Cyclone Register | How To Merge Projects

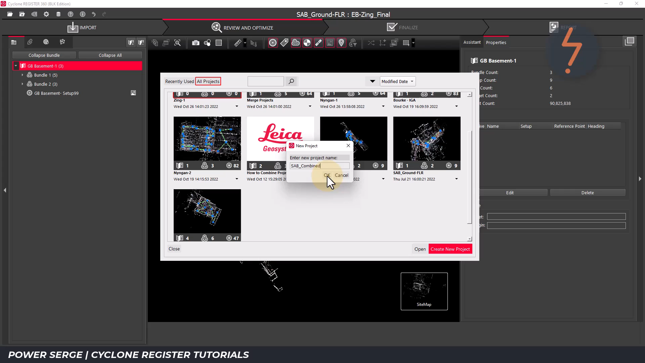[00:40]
As this is a new project, it doesn't contain any data.
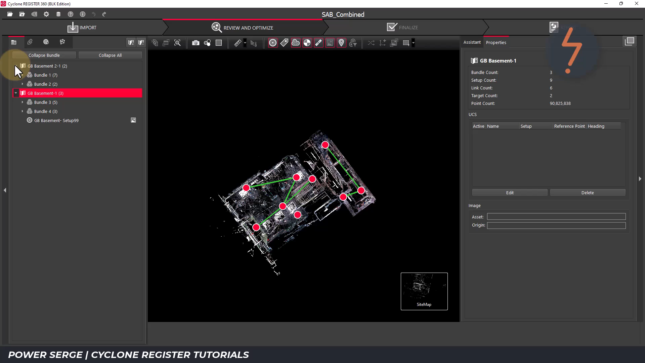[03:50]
I will undo that and proceed with combining these maps into one single sitemap. I will expand the sitemap above to confirm that it currently has two bundles as shown by the number 2 here. Following on, expand all of the bundles from within the sitemap that you want to remove and select each
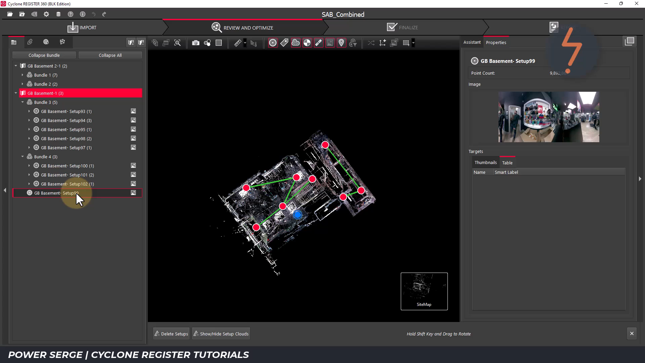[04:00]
setup holding shift to add selections.
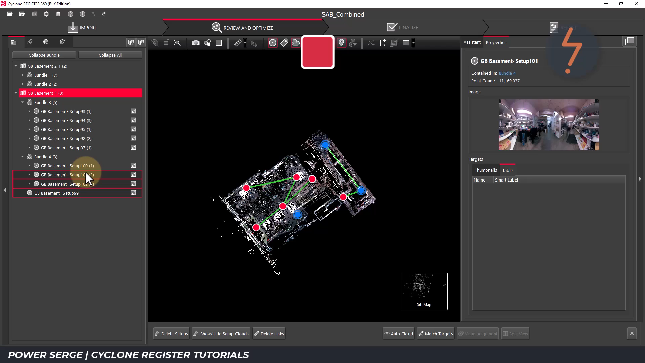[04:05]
Once all are selected, release shift and click and drag up to the sitemap.
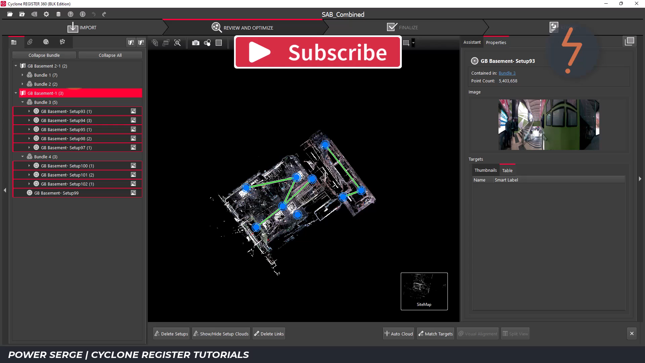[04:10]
A small arrow will appear confirming the move.
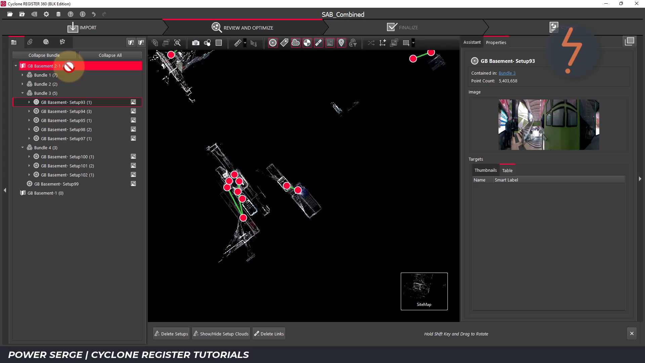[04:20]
And now, there are 4 bundles and one standalone setup, making 5 setup groups in total.
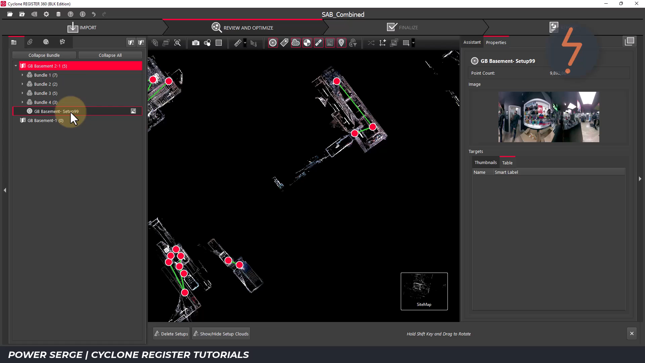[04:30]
I can now delete the redundant sitemap. Right click and click delete.